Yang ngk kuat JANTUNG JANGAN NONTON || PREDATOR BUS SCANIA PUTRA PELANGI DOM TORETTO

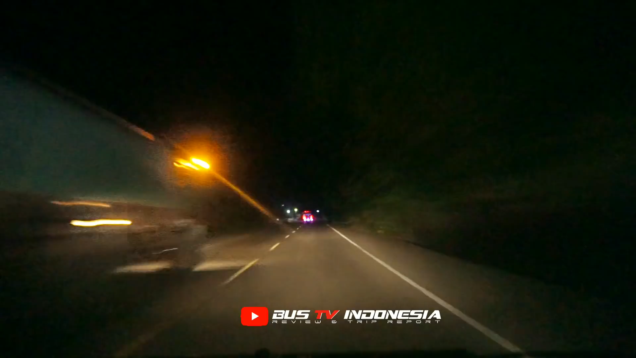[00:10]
dua-dua Scania, dua-dua Legacy, satu SR2, satu lagi SR2 yang di belakang Amadok. Udah mau hampir overtake bro, dari tempel bro, tekongan bro. Aish, gagal overtake Amadok.
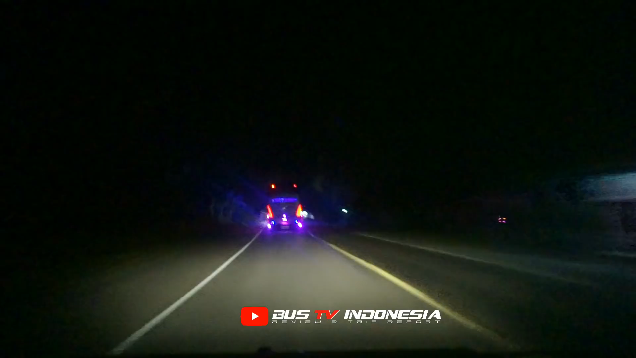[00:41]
Dom Toretto versus Putra Pelangi SR2 E-Series.
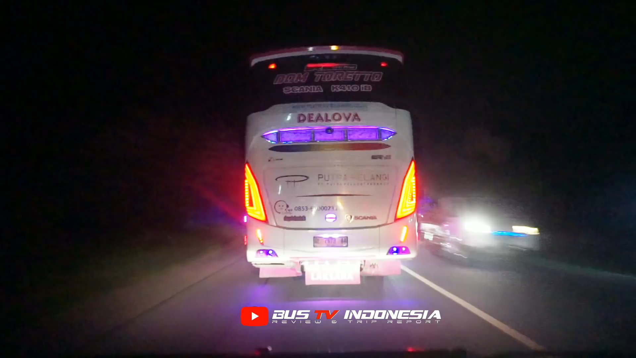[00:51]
Dua-dua Scania ini duet mesra lah.
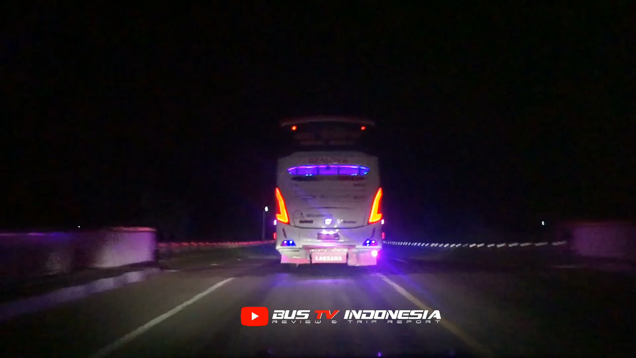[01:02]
Wih, cakep.
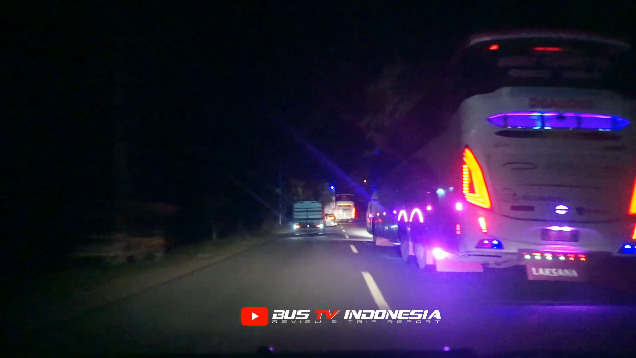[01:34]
Ada lawan nih. Guys, keberem bro. Tekongan bro.